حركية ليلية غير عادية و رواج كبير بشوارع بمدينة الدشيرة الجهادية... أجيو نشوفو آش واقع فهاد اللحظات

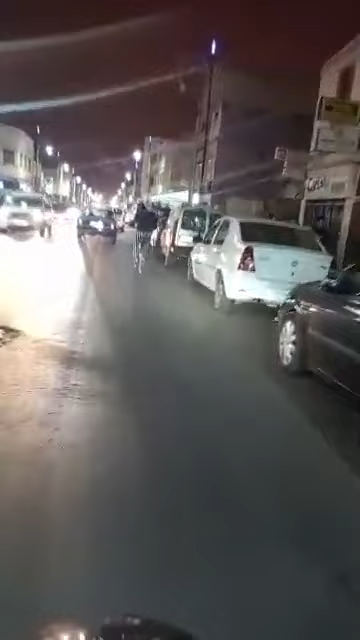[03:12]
الكريم، مدينة تشيرة كتواجد بين أكادير وإنتاج، بطبيعة الحال مدينة تابعة لجهة ماسة ومدينة اللي كتعرفوها حركية أوفر طيلة الفترة الليلية.
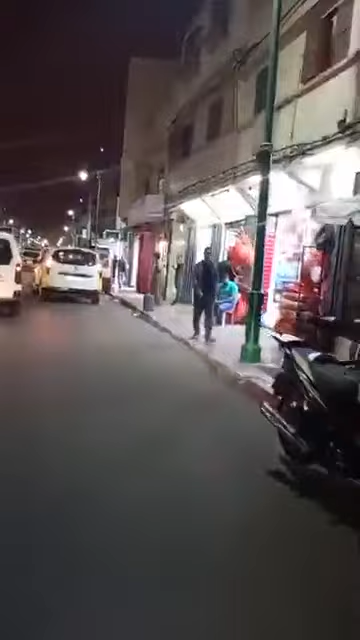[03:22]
بطبيعة الحال ربما ليلة تشيرة
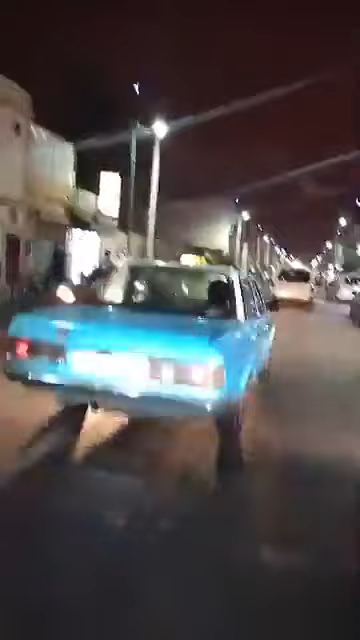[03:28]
ليس هو النهار فهذه المدينة كبعت
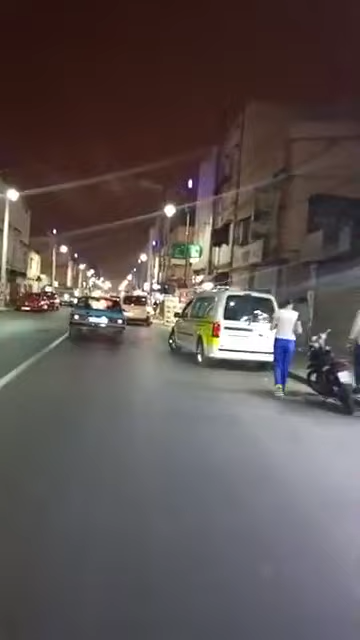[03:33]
واحد الرواج منقطع النظير طيلة الليل. كما كتشوفوا يعني الاسماك خدامين، القهوة خدامين، خاصة